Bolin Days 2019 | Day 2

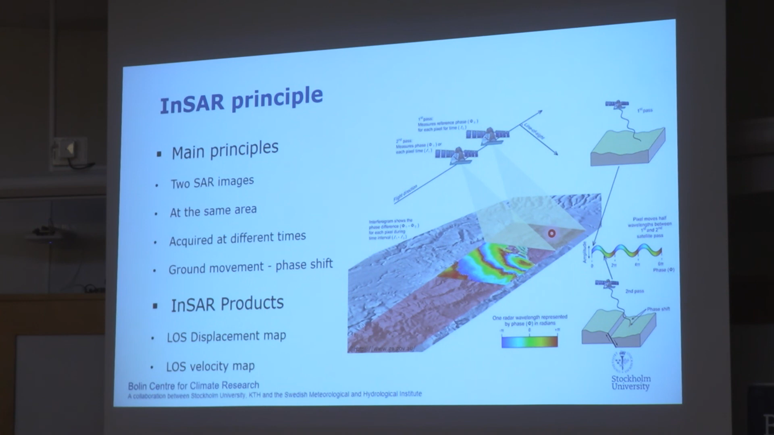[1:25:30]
Generally, NSAR techniques can provide two main products, line-of-sight displacement map and line-of-sight velocity map.